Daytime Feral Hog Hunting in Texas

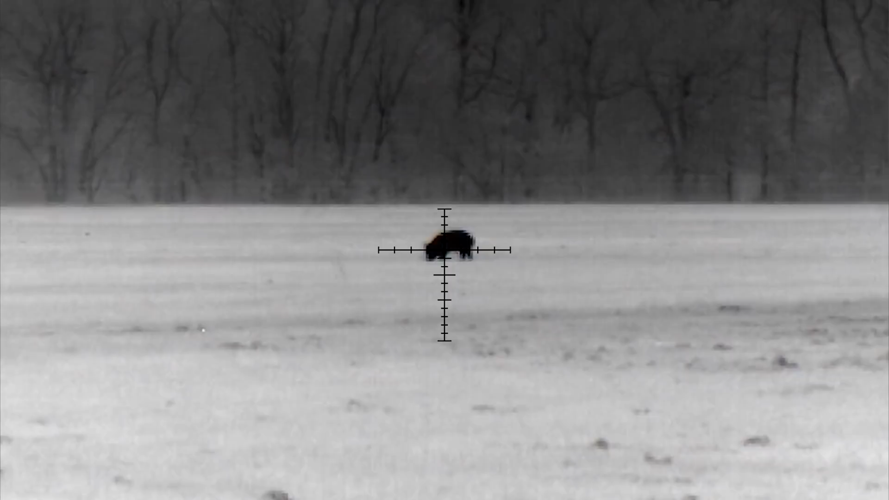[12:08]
So that was the first one I shot at, and he dropped.